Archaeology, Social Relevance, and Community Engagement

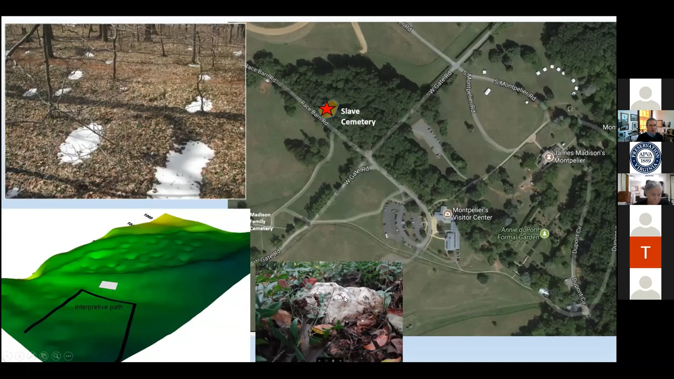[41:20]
But in 2018, at the prompting of the community, we did a ground penetrating radar survey. And what we found was that the slave cemetery was about